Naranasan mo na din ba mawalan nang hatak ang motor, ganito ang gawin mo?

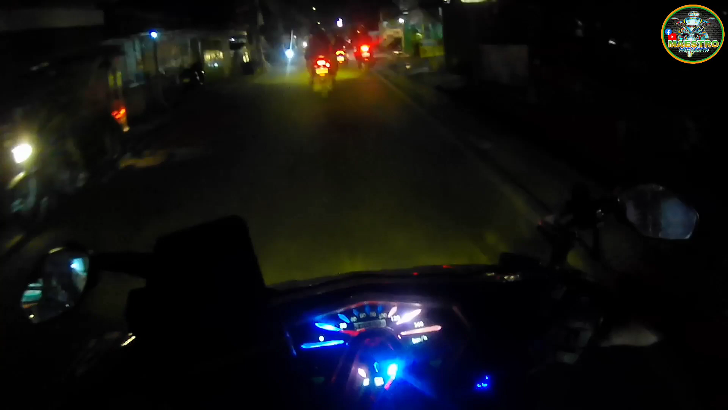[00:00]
Mga kamotorista, may karapit tayo sa unahan na yun oh Makakita natin magpatakbo, gawang gawang Di natin alam kung lasing ba to Pumaalog na rin yung tambotyo nya Sayang yung rapid, di inalagaan O, di ba? Nag-X sa kalsada Sumisigsag Huya Huwag magmaneho ng lasing mga kamotorista Kung di kaya Pahingaw muna Tulad nito,